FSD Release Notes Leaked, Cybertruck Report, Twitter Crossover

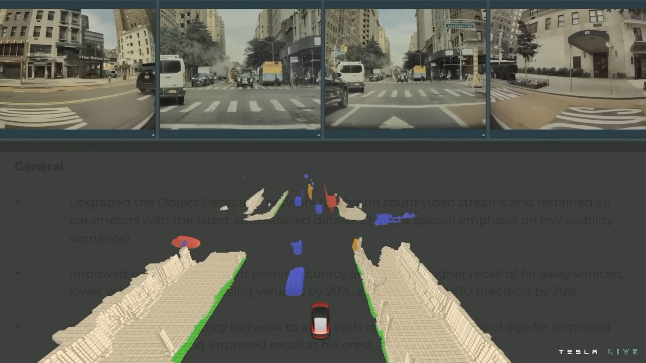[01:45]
Tesla has upgraded the object detection network to photon count video streams and retrained all parameters with the latest auto-labeled data sets with a special emphasis on low visibility scenarios. So this is a big deal, Elon's talked a lot about this over the last year. This is Tesla bringing in the most unfiltered possible data set that they're getting from their cameras,
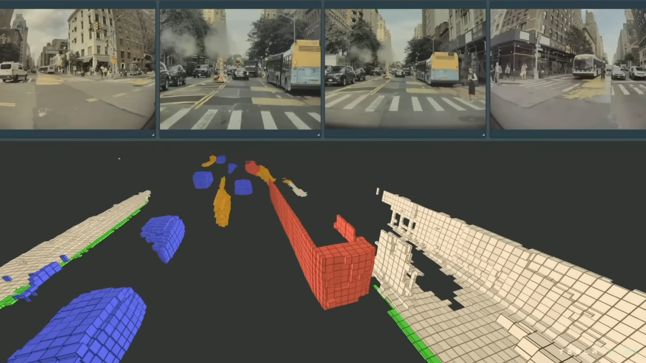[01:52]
not doing any post-processing on it, and using that as the input for their object detection neural network.
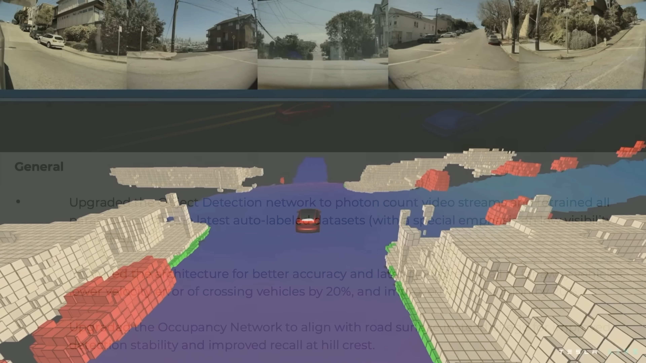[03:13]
So that one's a little bit trickier just to make my best guess at that.
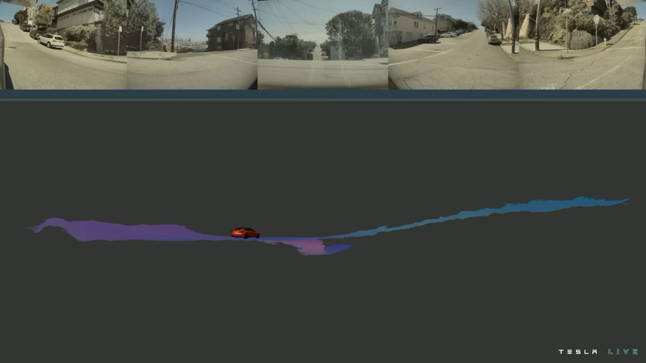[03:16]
I would imagine that that means that Tesla is kind of anchoring the position of things that are appearing in the occupancy network to the road surface rather than to the vehicle's position,
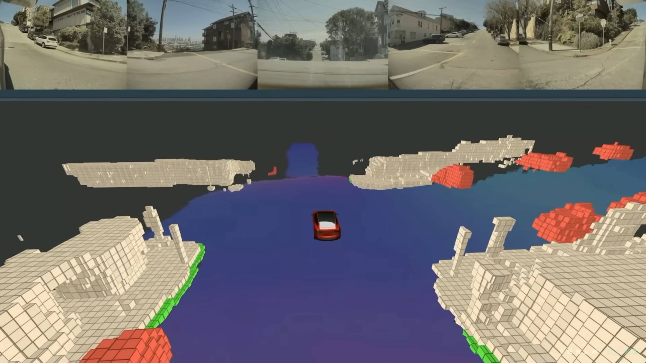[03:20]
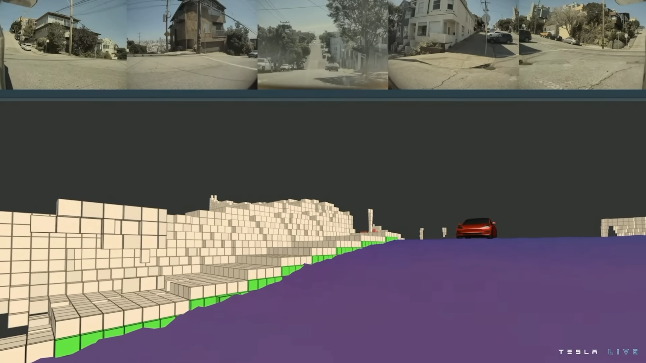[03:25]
which then as they say there seems to improve the stability of the positioning and the recall at hill crest when things may be out of vision for a period of time.
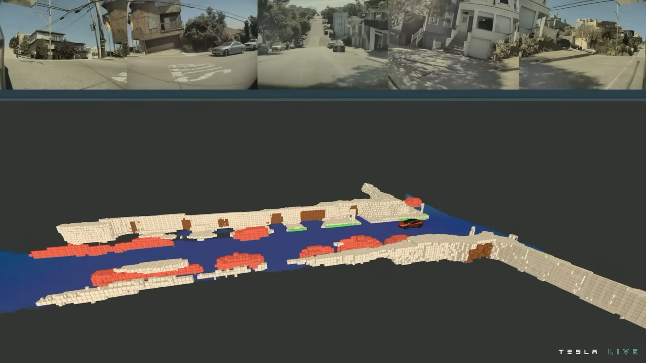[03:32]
Alright, in more specific categories here, we've got three bullet points on performance-related things, so things that are reducing latency, allowing the system to make quicker decisions.